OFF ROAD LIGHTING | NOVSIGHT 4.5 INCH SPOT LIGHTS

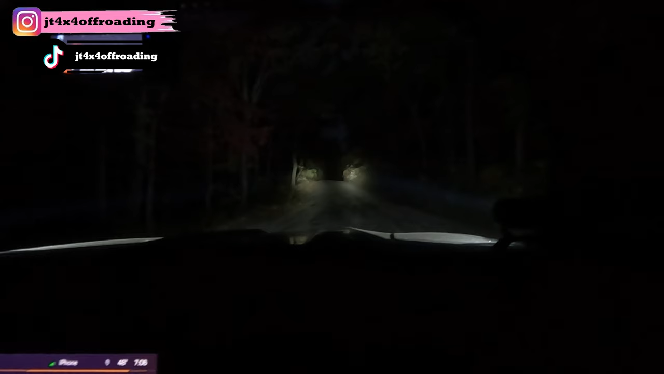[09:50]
This is how bright these lights are. It's like a spotlight. Oh. And as you can see, it's really dark out there.
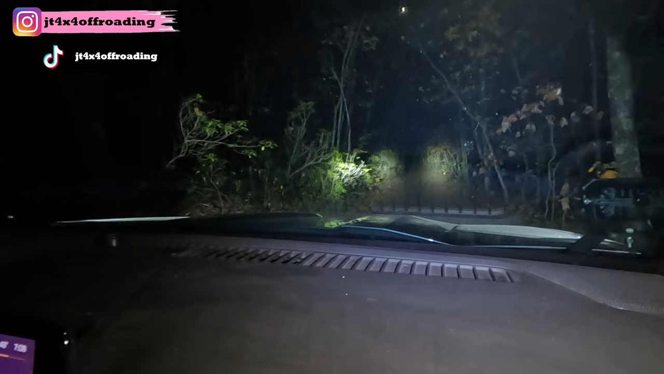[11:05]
The light is concentrated ahead of us, and where you can mainly see this is gonna be when we head back out here a second.